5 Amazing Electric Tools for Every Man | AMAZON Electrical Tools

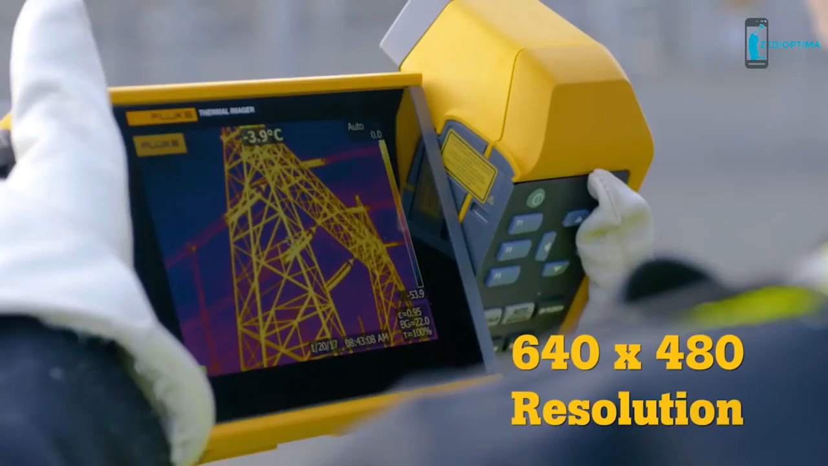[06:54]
four times more pixels than a standard resolution camera
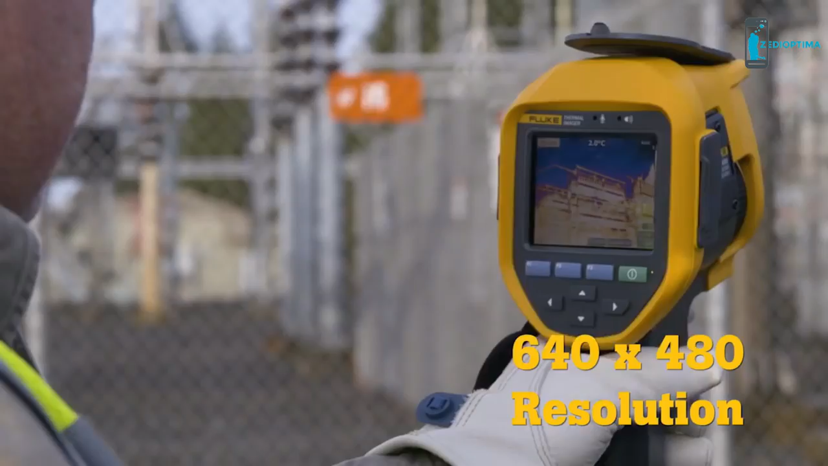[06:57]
then super resolution increases that to an impressive 1280 by 960.
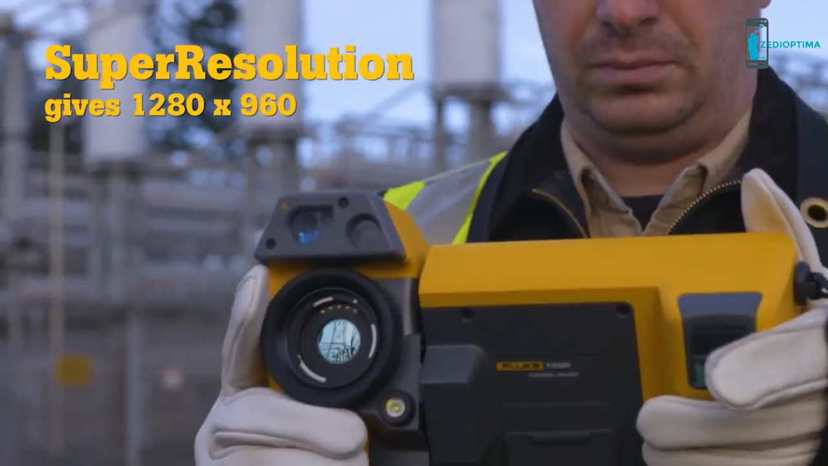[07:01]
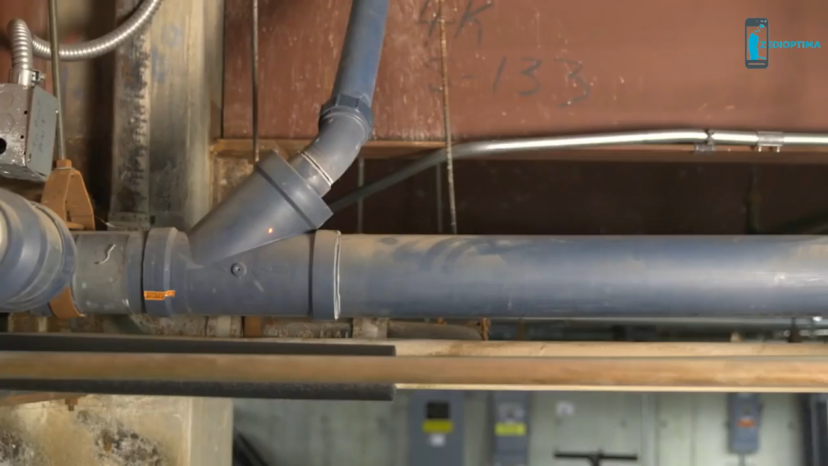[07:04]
these new fluke infrared cameras also have additional features that ensure superb image quality laser sharp autofocus provides an in-focus image of a single
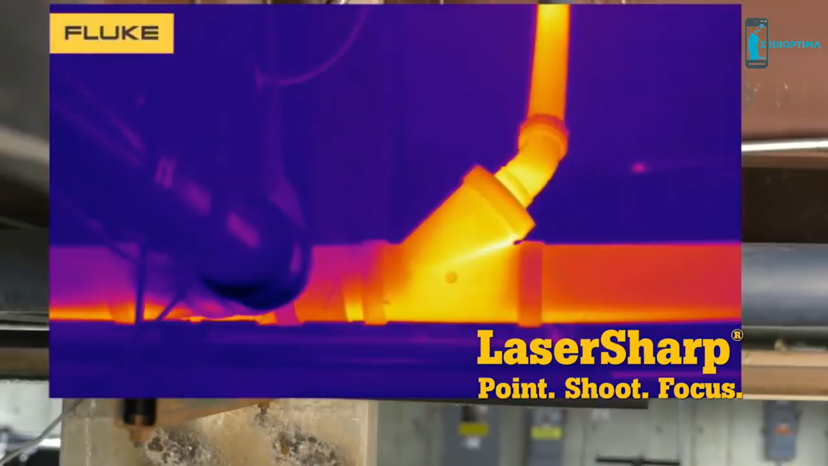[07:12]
target target with push button ease
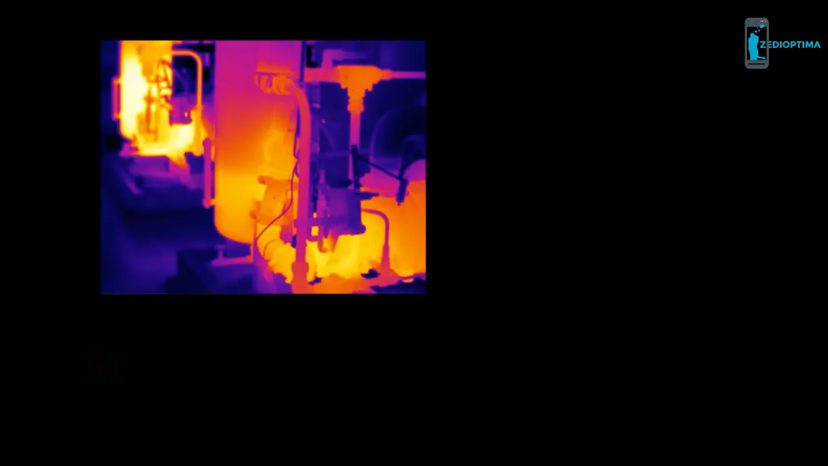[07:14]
multi-sharp focus captures infrared images at multiple depths then combines them to create a single in-focus image throughout the entire field of view
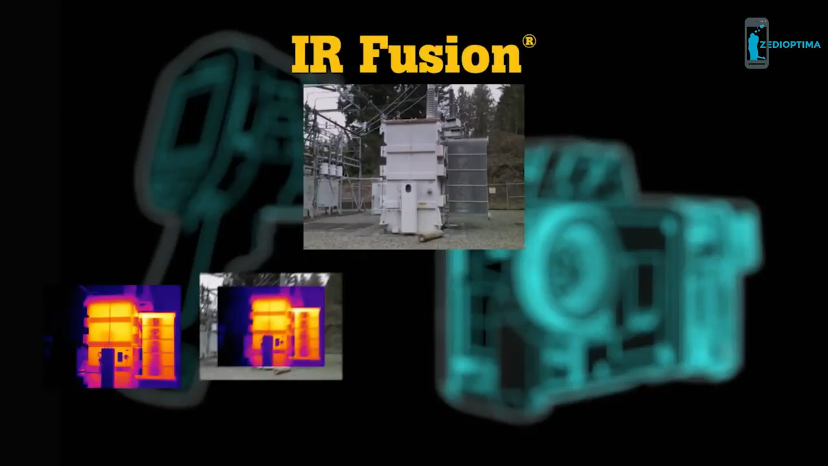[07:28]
precise details and identify problems faster than before with its five modes full infrared
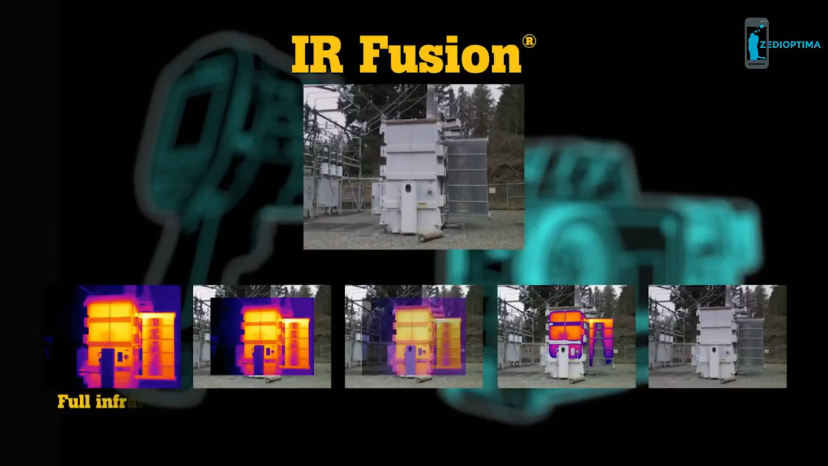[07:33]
picture in picture auto blend ir visible alarm and full digital capture up to five